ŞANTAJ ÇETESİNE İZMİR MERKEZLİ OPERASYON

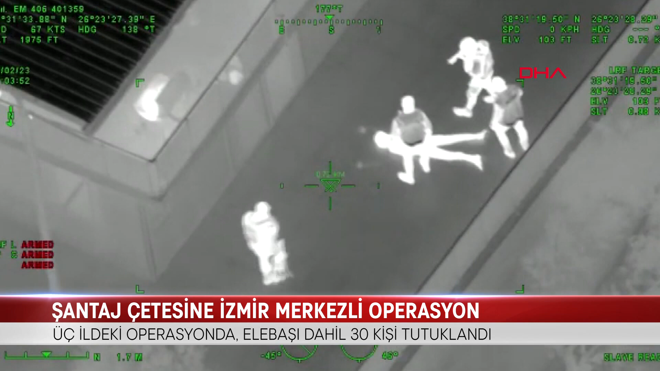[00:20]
Dün sabah saatlerinde İzmir, Aydın ve Adana illerinde Alabora adıyla düzenlenen
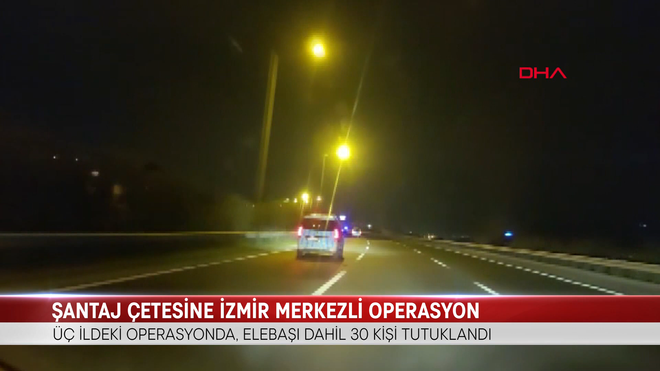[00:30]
operasyona özel harekat ve deniz polisleri de katıldı. Polis helikopterleri ise operasyona destek verdi.